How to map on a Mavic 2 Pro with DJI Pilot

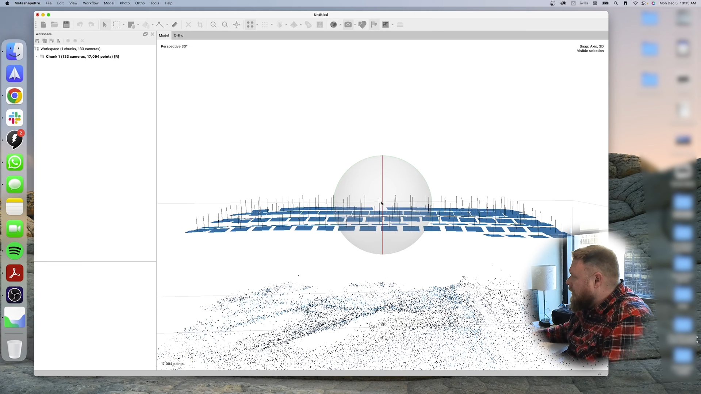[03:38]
Those are point clouds that are common points that it's found
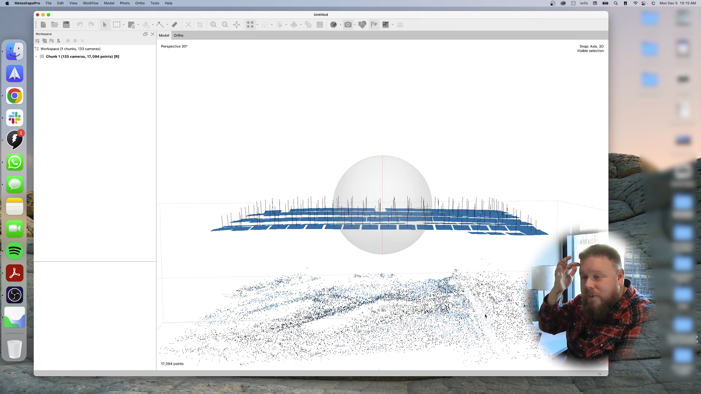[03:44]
really quickly with a basic idea of what's going on. Next step in the workflow is to either build a mesh or build a dense cloud. We're going to do low quality mesh and a low face count.
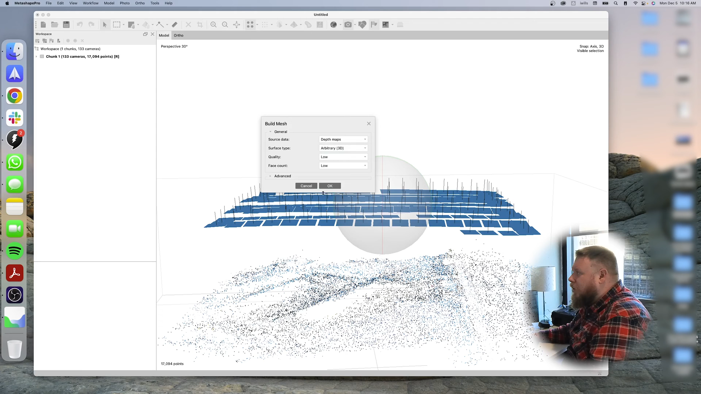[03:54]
This will probably take a little bit more time.
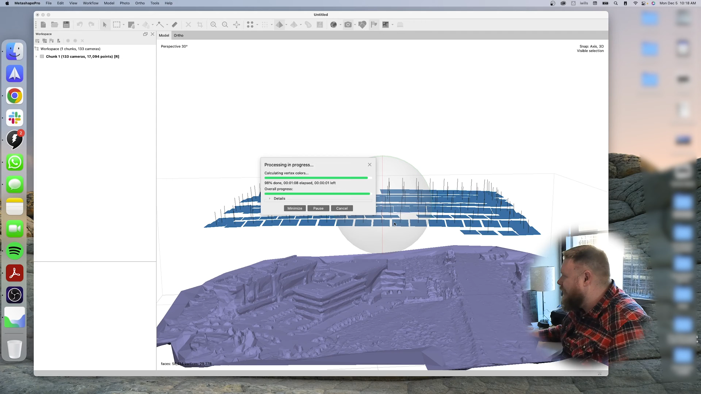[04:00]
There's a missing photo already in the map here, but it's only one, so it doesn't seem to care. And it's going to hang at that one second for a little while. It always does. Okay. It says it's finished and look, it's much higher resolution because it's only focusing on building the ortho mosaic. So it took all the images and then corrected them so that it's top down only. And we were talking about sun angle earlier. You can see where the shadows have been created from the building and everything else. But this is a flat 2d image, right?